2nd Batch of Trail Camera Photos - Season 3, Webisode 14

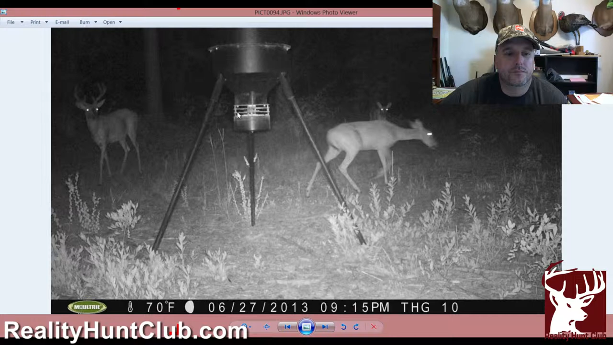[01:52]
you know there he is again at that supplement feeder um a little fawn as you can see he's doing pretty good pretty healthy um bucks in the background